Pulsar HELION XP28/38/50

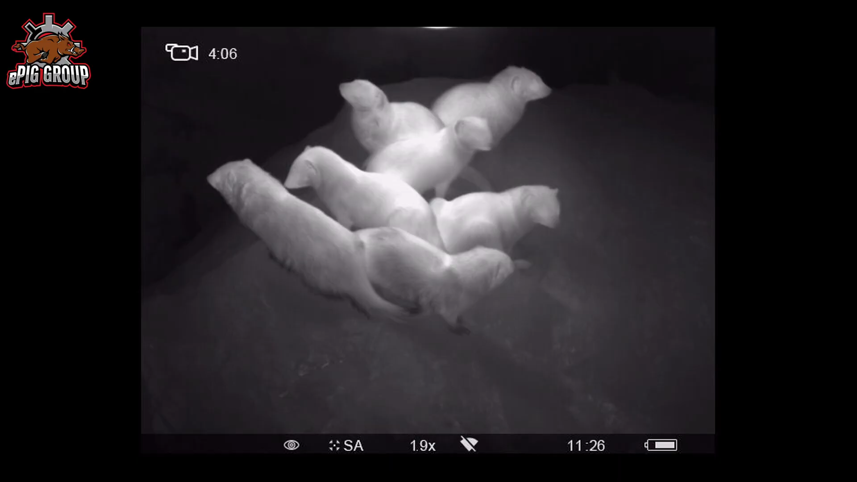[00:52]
Und zwar wird das nativ dargestellt. Hat den Vorteil, dass nichts gewandelt wird.
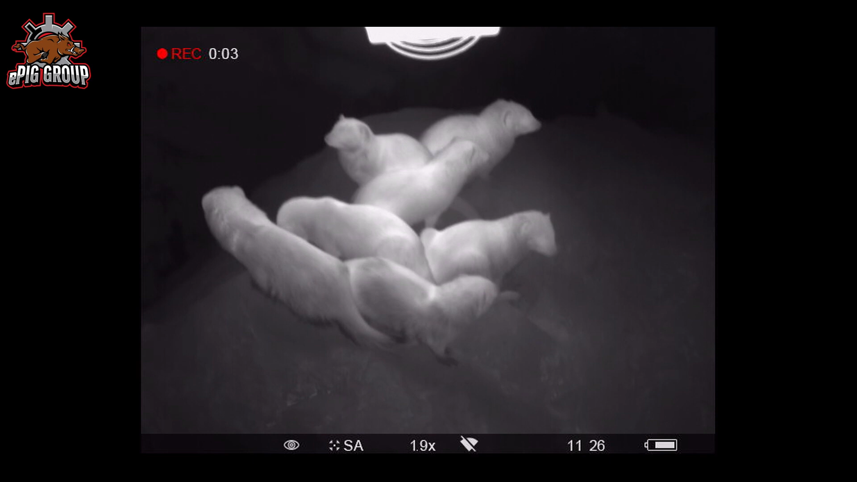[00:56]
Das Bild ist einfach viel, viel klarer. Die Bedienelemente befinden sich an der Gehäuseoberseite.
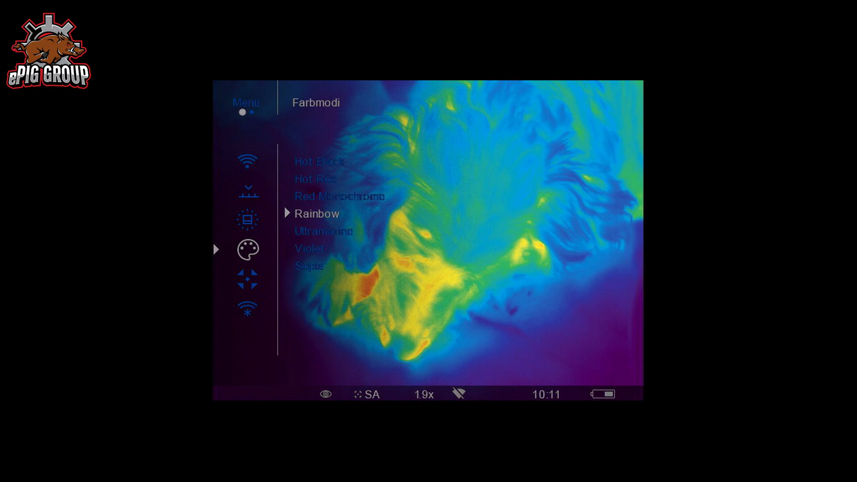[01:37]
Das heißt, wenn ihr, sagen wir mal,
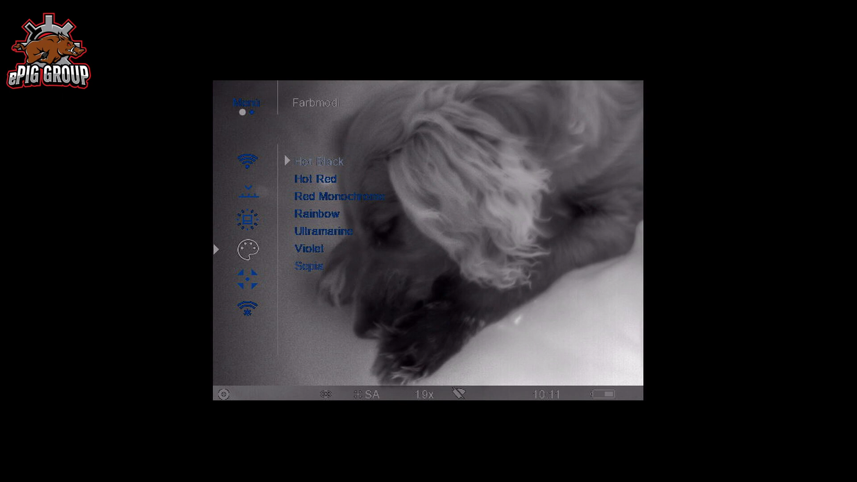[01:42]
im Menü jetzt Black Hot ausgewählt habt und dann drückt ihr vorne auf die Taste,
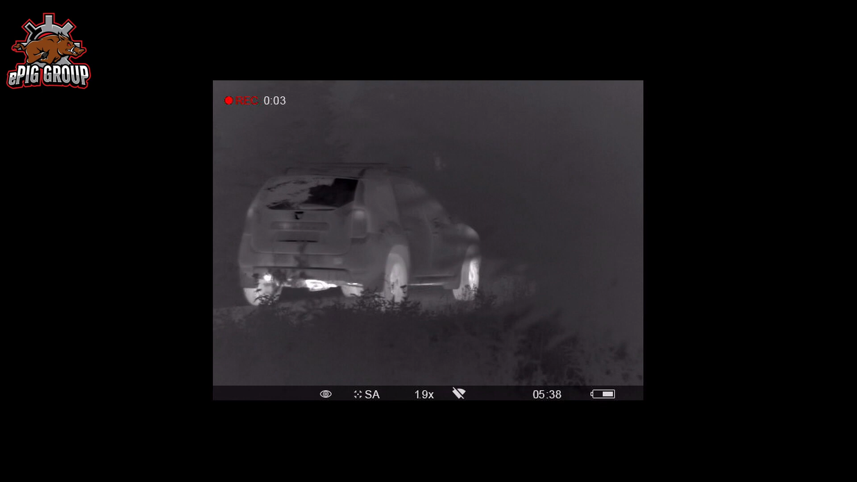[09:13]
dass die warm sind oder der Motor noch warm ist, was ihr normalerweise nicht sehen könnt, ohne mit der Hand hinzugehen, um zu sehen, oh, das ist die typische Tatort-Szene so.